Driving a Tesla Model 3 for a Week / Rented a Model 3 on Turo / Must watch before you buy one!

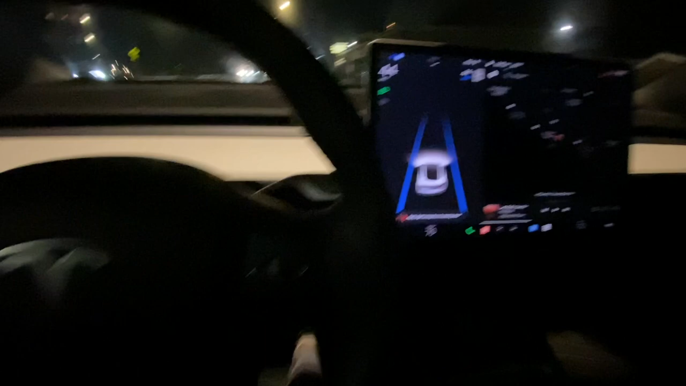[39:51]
Okay, I'm obsessed with self-driving now. This is crazy. It's literally driving. My foot's not on the gas. It wants me to apply a little bit of touch to the wheel so it knows you're still paying attention. This car is very smart. It like knows if you're paying attention or not. It wants you to still keep your eyes on the road even though